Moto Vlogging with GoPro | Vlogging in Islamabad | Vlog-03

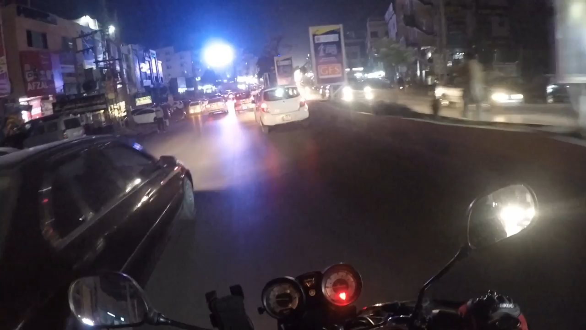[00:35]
تو بسیکلی ابھی کی جو ویڈیو میں بنا رہا ہوں یہ میں جسٹ گوپرو کی
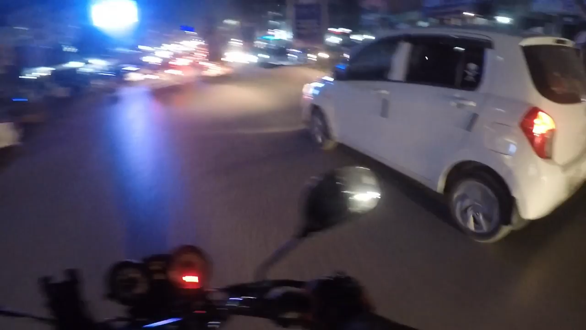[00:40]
ویڈیو جو ہے وہ شوٹ کر رہا ہوں ایکچلی ابھی نیولی میں نے لیا تھا تو تو تھوڑا سا اس کو ماؤنٹ بغیرہ کیا اور اس کو ٹیسٹ کرنے کے لیے کے کیسا رہتا ہے
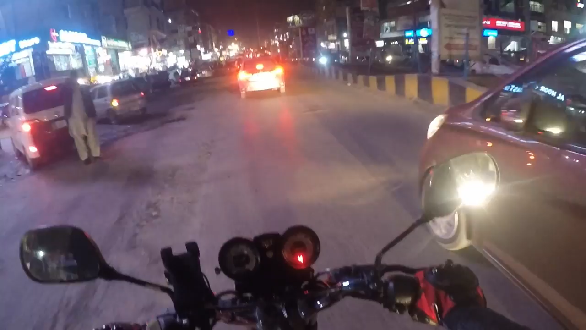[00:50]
دوسرا دوسرا دوسرہ آڈیو کا اس کا سیٹاپ ہے وہ بھی تھوڑا سا ڈیفرنٹ ہے وہ میں آپ کو دکھاتا ہوں ابھی کیلئے میں ابھی پی وڈیو روڈ پہ ہوں اور بہریہ ٹاون کی طرف جا رہا ہوں کسی کام سے تو میں نے سو جائے چلے ابھی رات کا ٹائم ہے اس طرح سے
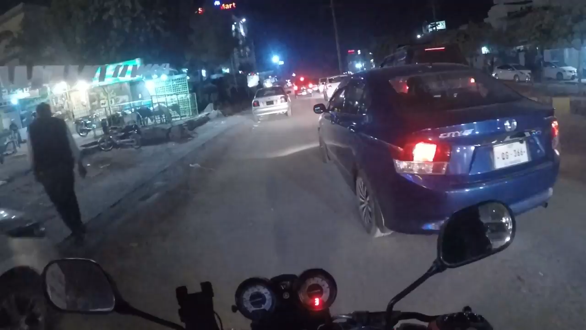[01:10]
ویلوگنگ پر تو بیس ٹائم آپ کا ڈی ڈائم ہوتا ہے رات کا اپنا ایک وائب ہوتا ہے ویلوگنگ کرنے کا ابھی میں آپ کو دکھاتا ہوں میرا سیٹ اپ کیسا ہے تو آپ سیٹ اپ دیکھیں اس کے بعد ملتے ہیں آپ سے
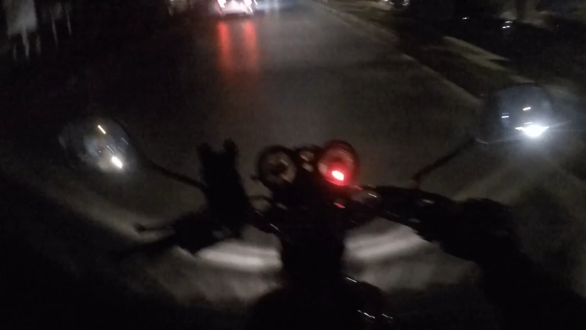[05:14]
ٹھنڈ بھر کا ایریا ہے جی ابھی میں سیوک سینٹر جا رہا ہوں جن لوگوں کو اسلام با جو رہتے ہیں ان کو تو آئیڈیا ہوگا اور بہریہ کے لوگوں کو بھی باقی سیوک سینٹر تو خیر ہے اب تو ہر سوسائٹی کا لگ سے اس سے بند گیا لیکن یہاں کا سیوک سینٹر وہ زائر ہے پرانا یہ ایریا بنا ہوا ہے یہ روڈ جو ہے جی یہ بڑی زبدست اور صاف ستری روڈ ہے بڑی سب سے بہترین اور اچھی چیز مجھے یہاں لگتی ہے کہ یہاں پہ جو سکلینل ایسا بہت
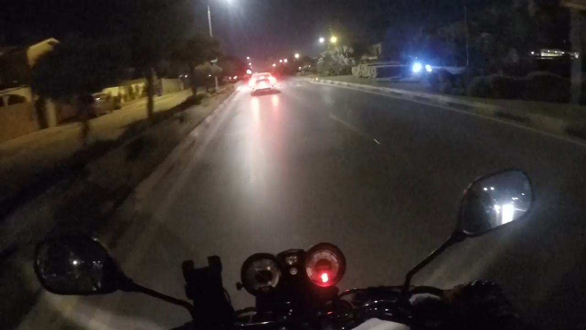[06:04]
لئے اٹھایا اور انہوں نے ایک سٹاف ممبر آف دی سوسائٹی یہاں سے مجھے اب رائٹ سائٹ پہ جانا ہے تو اس کے بعد ہم یہ ایک سیوک سینٹر میں آفیسلی آ چکے ہیں تو چھیک ہے جی ابھی آپ سے میں اجاز چاہوں گا یہ چھوڑی سی ویڈیو اس لئے بنایتی بھی ایک ویڈیو آ جائے کافی دنوں سے میں نے کوئی رائڈنگ ویڈیو نہیں بنائی تھی تو میں نے کہا چلیں آپ کے لئے ایک چھوٹی سی ویڈیو بنا لیتے ہیں اس کا ایک ریویو بھی ہو جائے گا کہ what is the result with the gopro